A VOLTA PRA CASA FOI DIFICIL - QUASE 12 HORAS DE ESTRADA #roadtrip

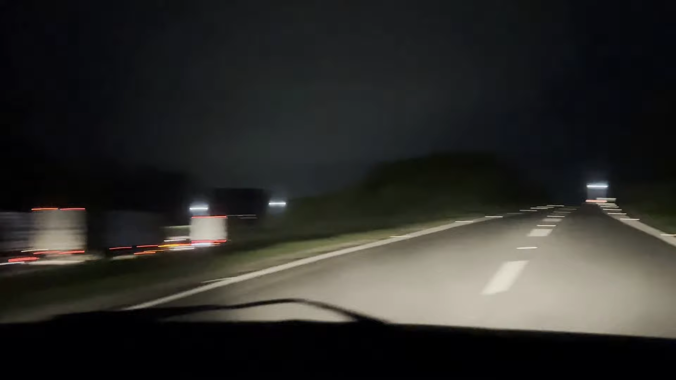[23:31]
A gente passou por dentro de Pinda, agora a gente tá saindo na Dutra outra vez. Olha do sentido contrário como que tá o trânsito.
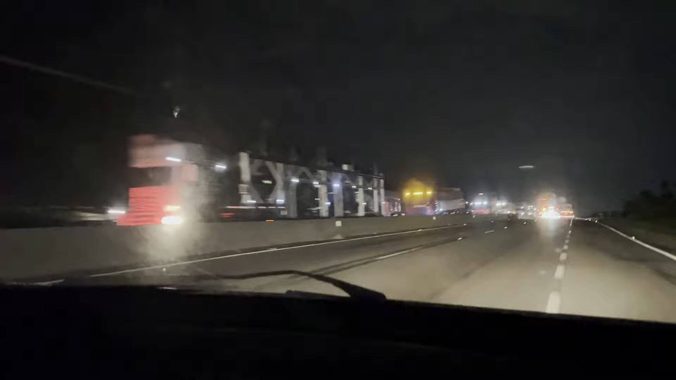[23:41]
Graças a Deus, no nosso lado aqui tá mais tranquilo. Agora a gente saiu da Dutra e pegou a Carvalho Pinto. Já estamos chegando em casa. Faltam só 36 quilômetros, já que a gente chega em casa. Último pedágio de hoje.